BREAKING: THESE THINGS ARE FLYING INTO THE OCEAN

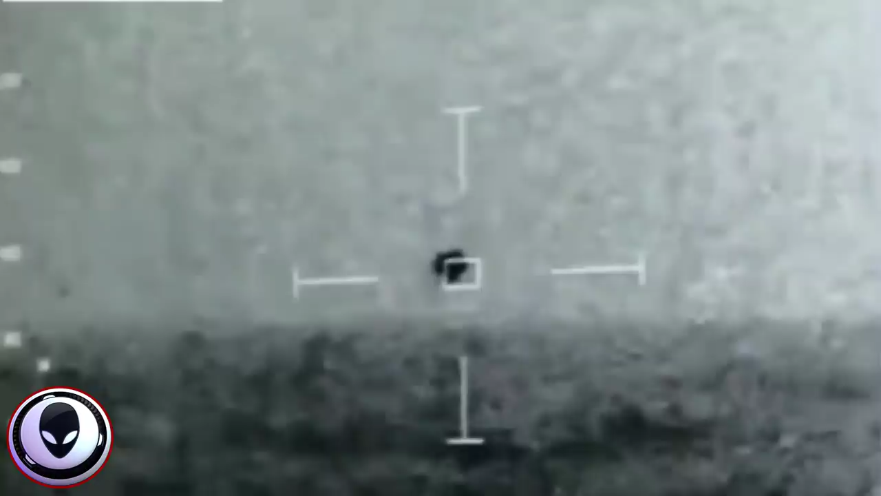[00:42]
A brand new, leaked, apparently UFO sighting that has been confirmed by the Pentagon of an unidentified object that was caught just a couple of years back by cameras on the USS Omaha.
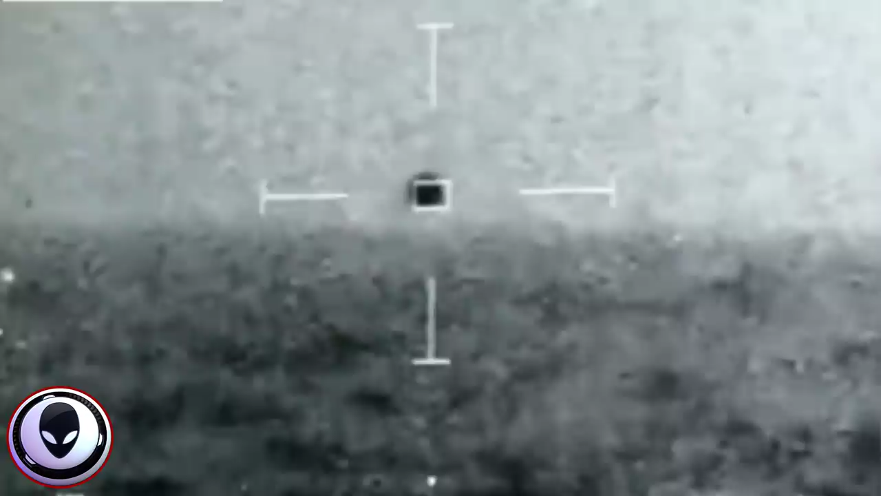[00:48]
They were out in the ocean and they noticed what appeared to them to be a spherical object slowly making
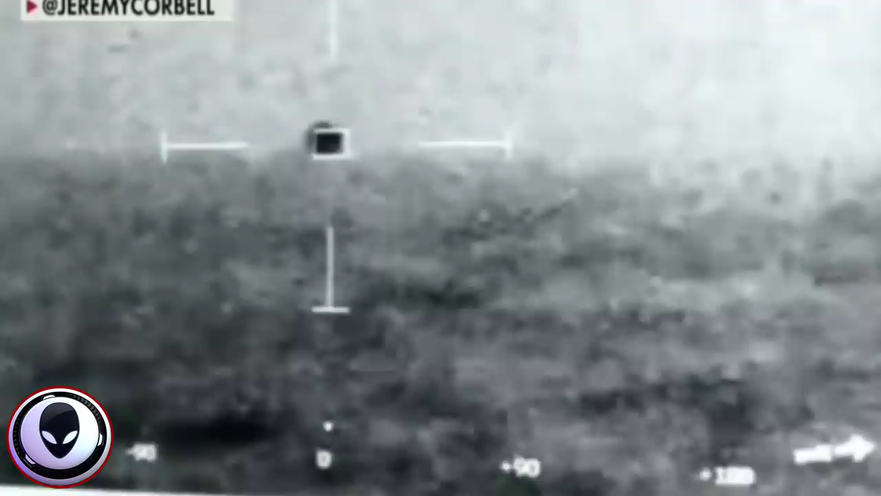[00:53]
its way right above the ocean waves before finally dipping down into the water without making any sort of splash whatsoever,
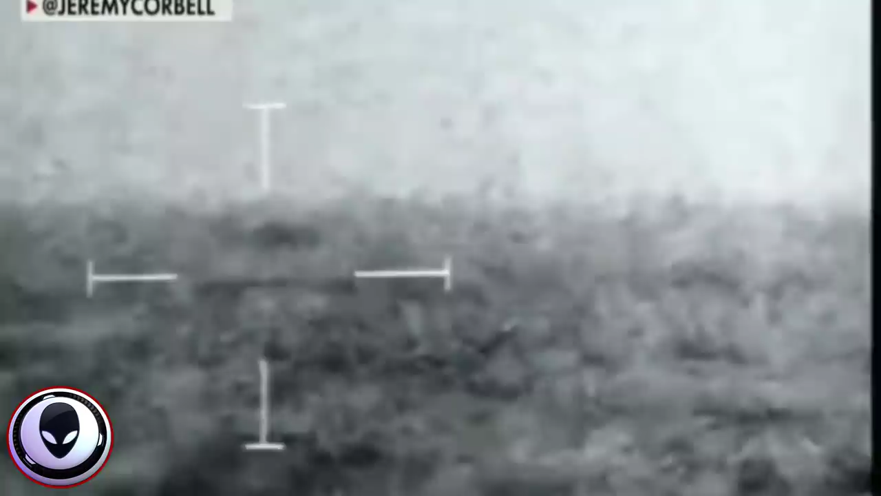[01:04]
almost as if it just defies physics and just pierces the water without causing any sort of disruption.
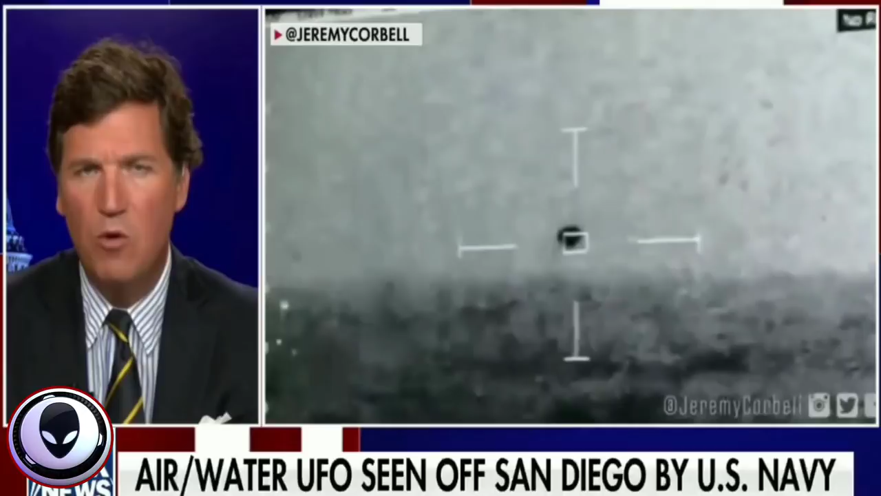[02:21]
And as you're watching the video, this thing, again, it occurred at night, so they have the infrared on. But it appears this object, whatever it is, to be a spherical object.
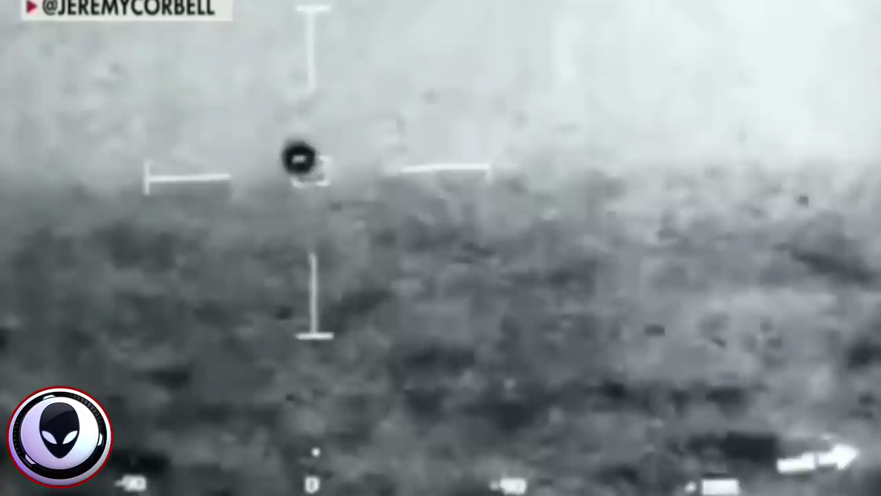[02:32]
No wings, no propulsion whatsoever, before finally the thing just dips down into the water. Now, this footage was obtained by a man named Jeremy Corbell.
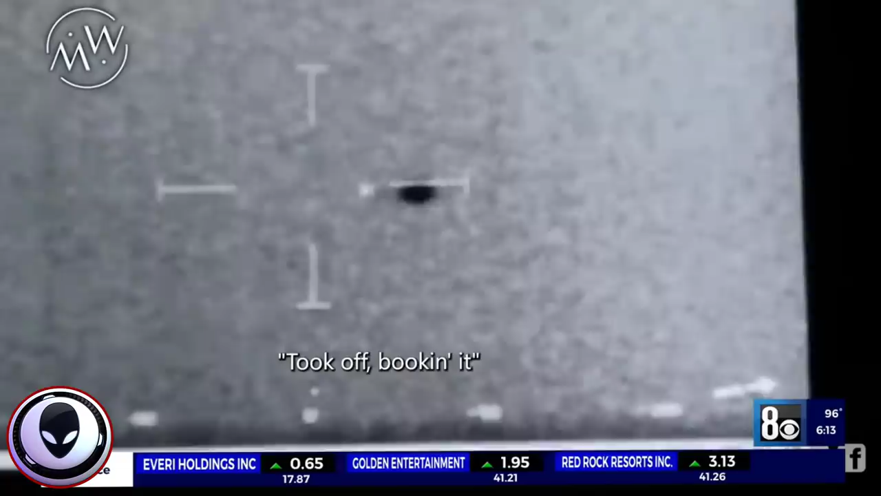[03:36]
This video was recorded inside the Omaha's command center just before 11 p.m.
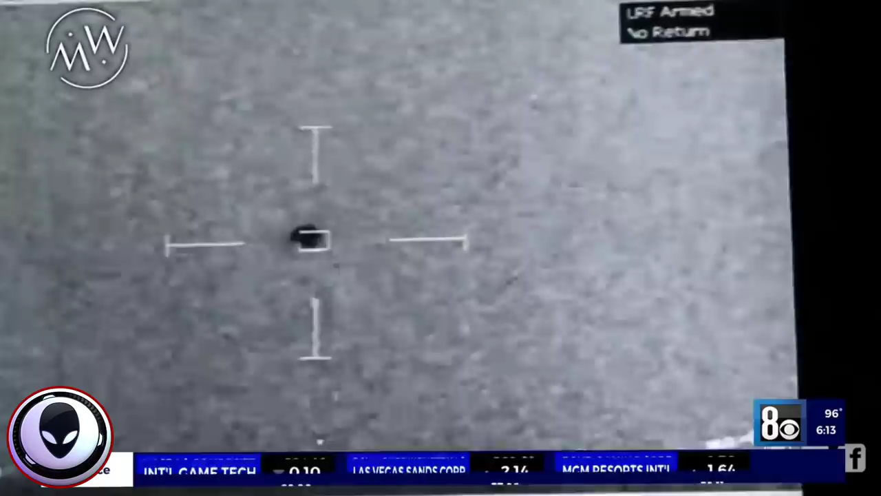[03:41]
on July 15th. The image on the screen shows a 6-foot in diameter sphere that traveled alongside the Omaha for about an hour.
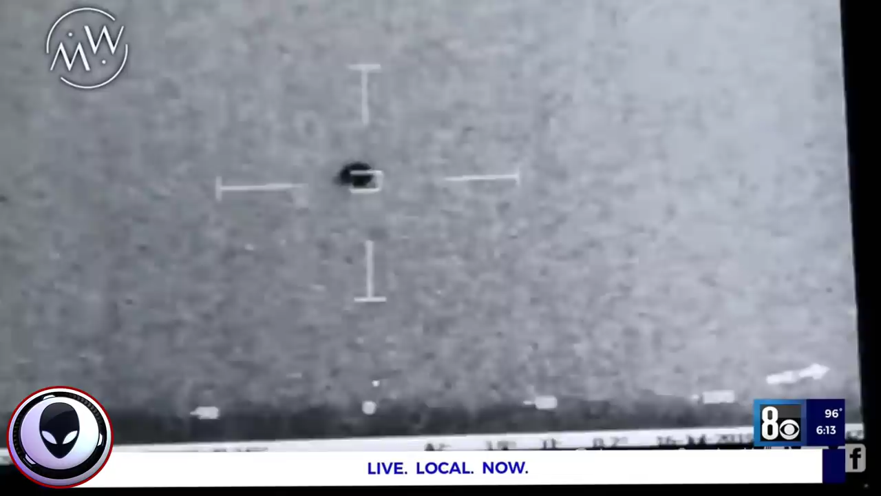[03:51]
It was pitch black outside, so the image was obtained via a thermal sensor. Personnel in the command center made multiple recordings of what was on the screen.
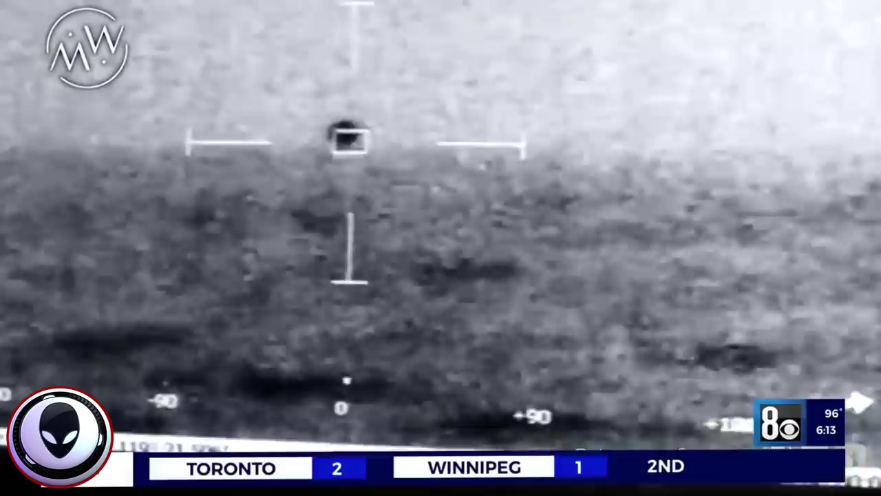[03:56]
At precisely 11 p.m., the unidentified sphere seemingly vanished into the ocean.
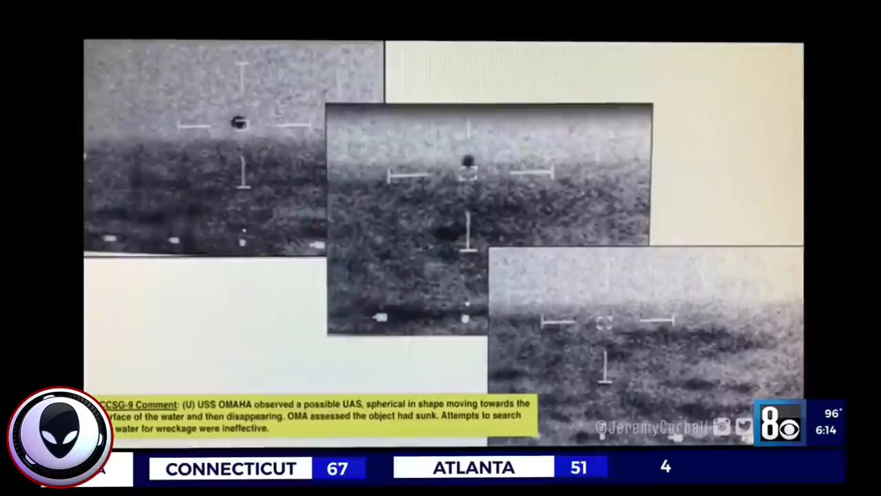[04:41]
is a freeze-frame slide of the sphere seen beside the Omaha.
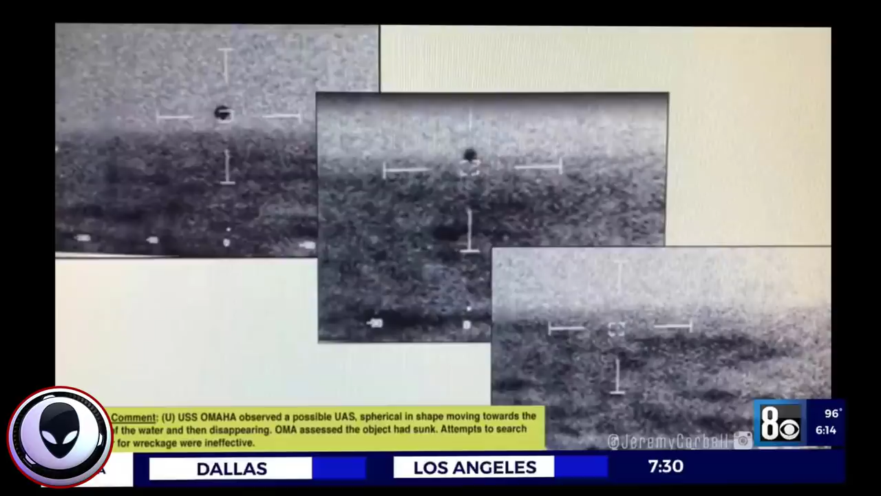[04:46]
The Pentagon has confirmed that image was captured by Navy personnel. The task force considers it to be a genuine unknown.
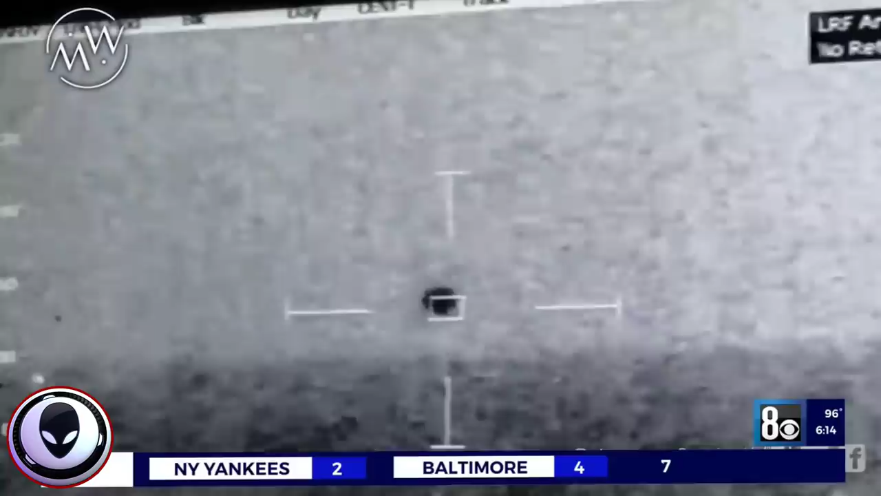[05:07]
and were detected on sensors on and off during three perplexing days at sea.
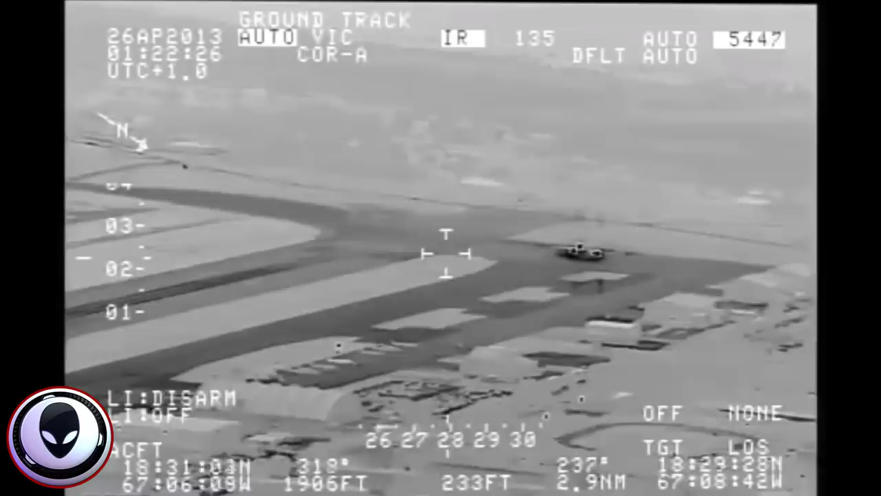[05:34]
is probably, if not the best evidence of UFOs that I've seen.
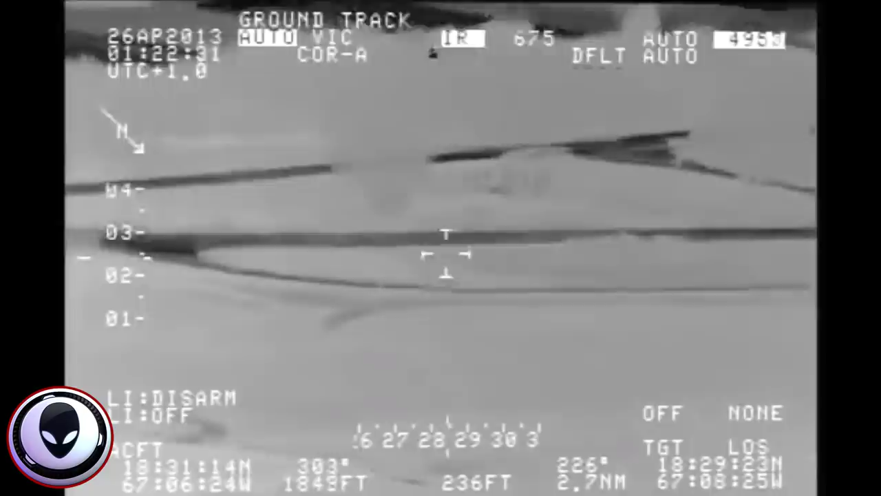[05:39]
And it comes from a surveillance camera
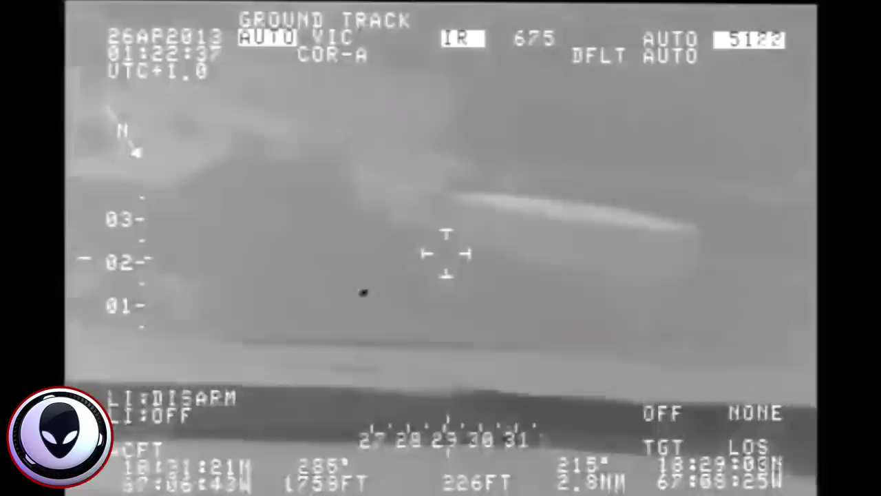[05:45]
operated off of the coast of Puerto Rico by DHS.
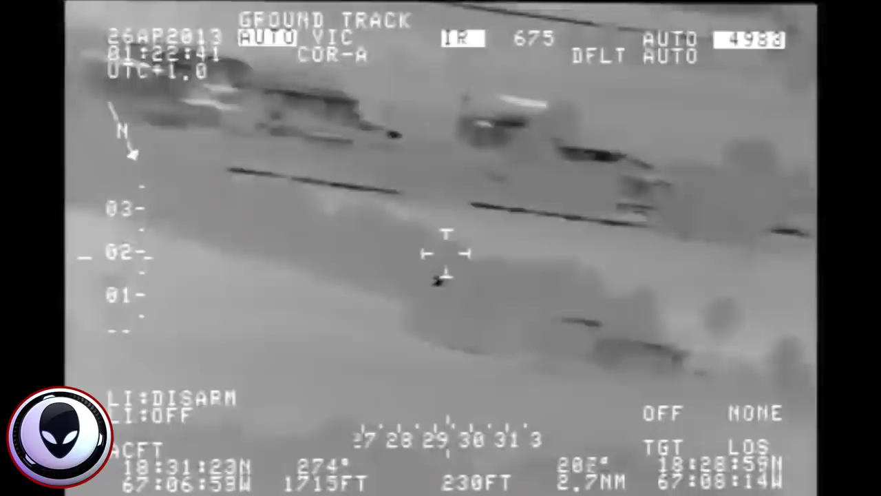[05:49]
And you'll notice in this video, and I'm not gonna talk, you just watch it, there's an object that they zero in on.
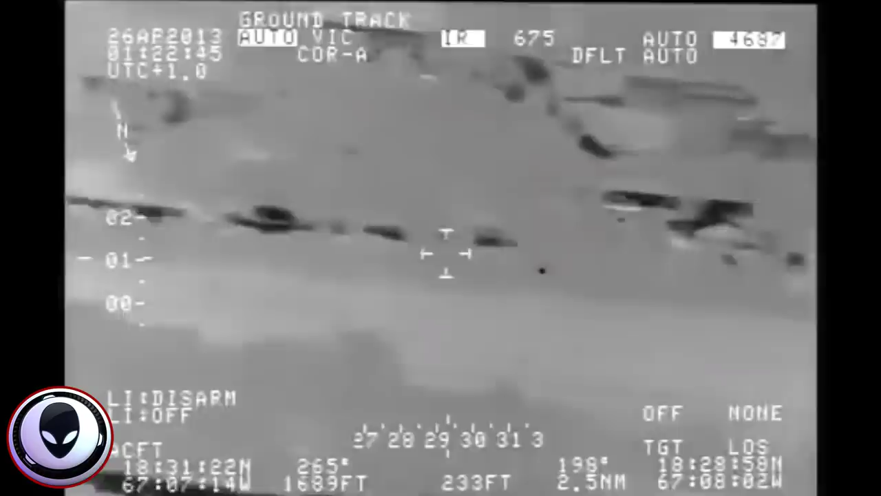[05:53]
It's flying very low to the coastal waters.
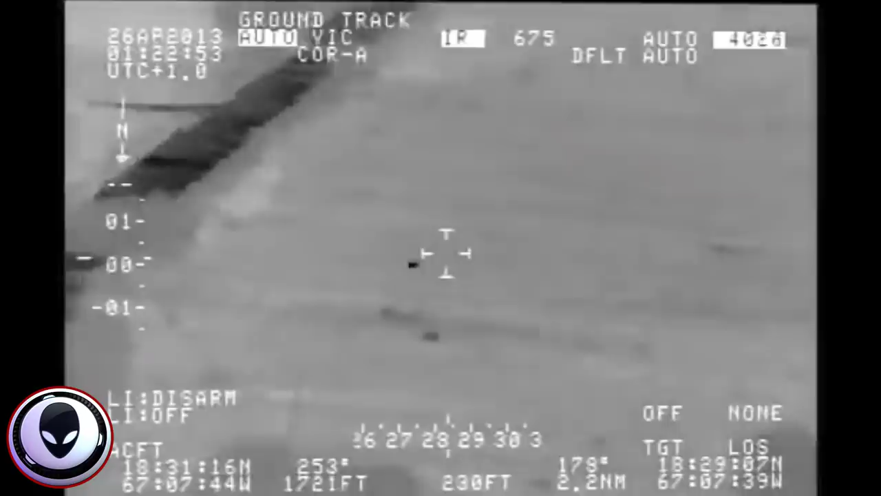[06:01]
And as they follow this thing, it gets closer and closer to the water before, just like this new clip,
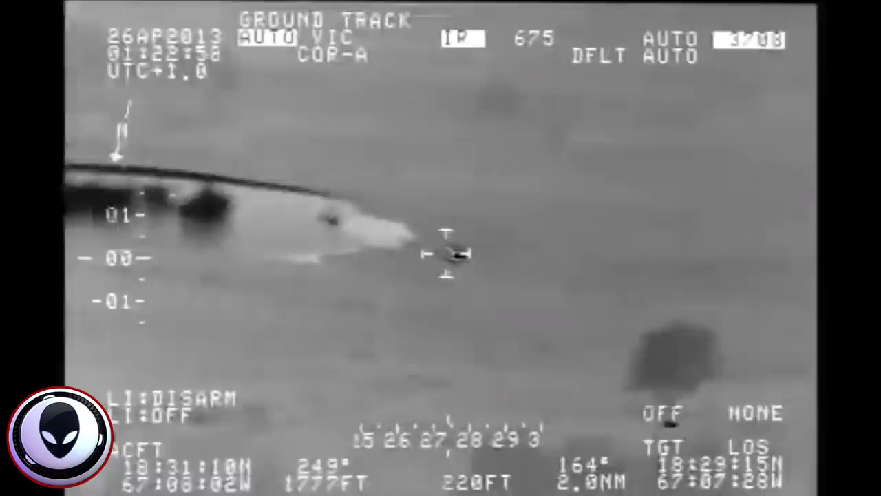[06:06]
and without causing any disturbance whatsoever, goes down into the water at what I
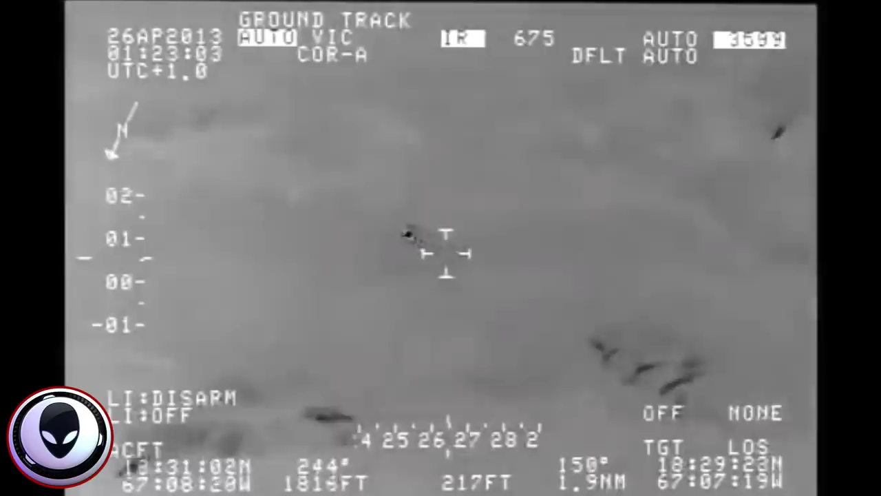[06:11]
can only explain is an extremely high rate of speed with no disturbance to the water whatsoever.
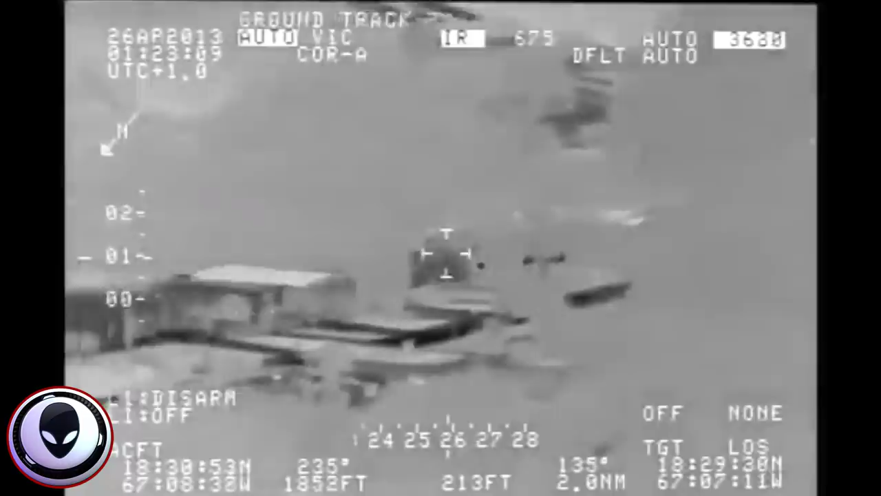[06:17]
It goes down into the water and at one point appears to morph into